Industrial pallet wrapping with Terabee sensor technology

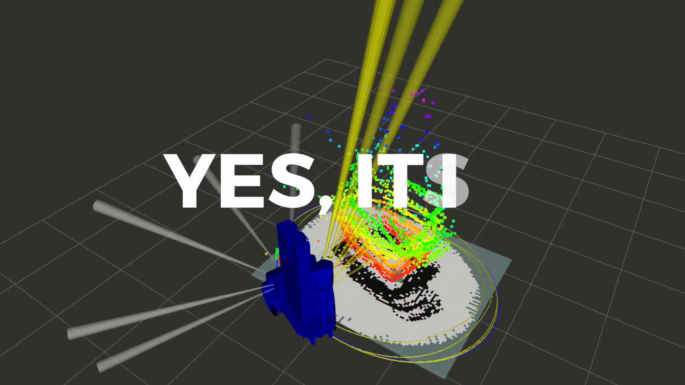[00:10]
Is it really possible to navigate a large industrial robot at high speed without using laser scanners or complex vision systems that generate dense point clouds? Yes it is! With Terra Ranger, you can build selective 2D and 3D point clouds and gather just the data you need.
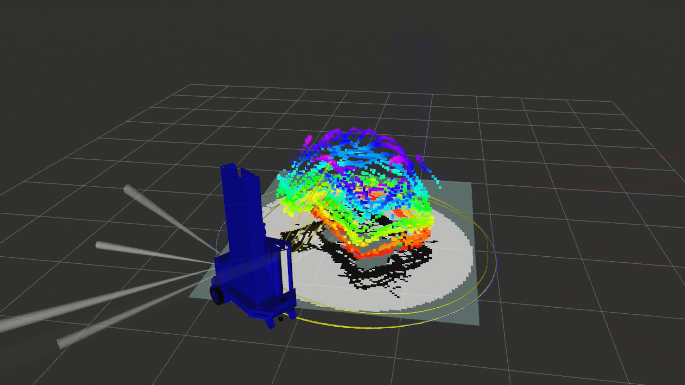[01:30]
Achieving a consistent distance from the pallet, overhang detection in 3D space, and safety stop function.